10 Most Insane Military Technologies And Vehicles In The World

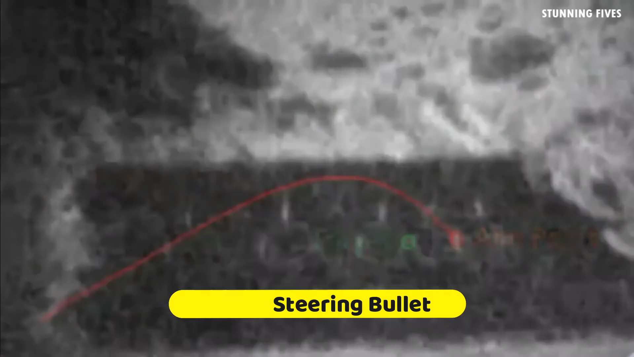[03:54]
A self-steering bullet is a bullet that can guide itself toward the intended target.